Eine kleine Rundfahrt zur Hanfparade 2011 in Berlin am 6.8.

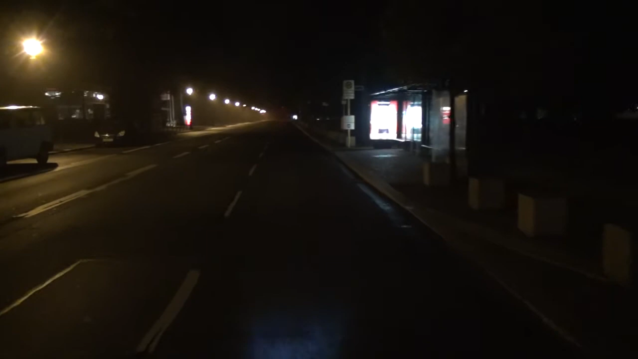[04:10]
Ja, eine lange Straße nur für uns. Und da steht's.
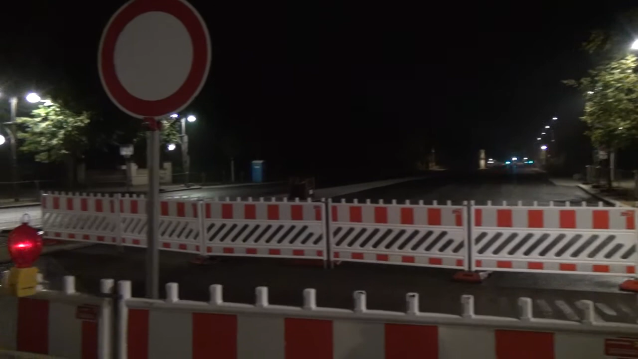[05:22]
Tja, wie man sieht, irgendwie, oder auch nicht, sollte das eine Baustelle sein. Hier sollte irgendwie die Fahrbahn erneuert werden. Naja, hier sieht auch irgendwie ein bisschen neu aus, aber ist eigentlich nur der Regen.